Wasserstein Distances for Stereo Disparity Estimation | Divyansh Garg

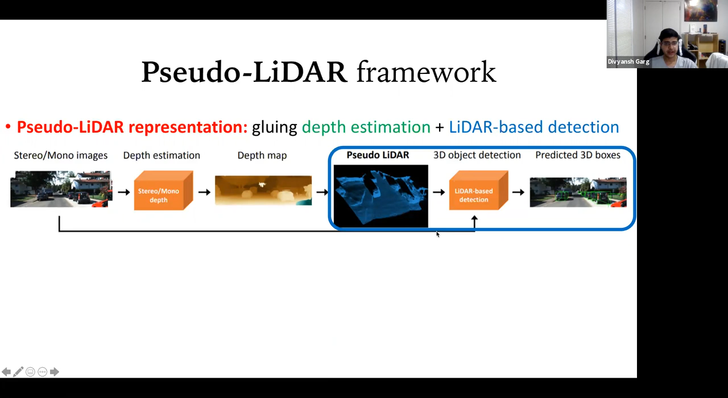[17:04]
That's made for, like, LiDAR, but it just works for the pseudo-LIDAR to get the boxes. And once you have the boxes, you can just solve this problem. And so, yeah, we're just highlighting the different points in the key here. Yeah. Okay.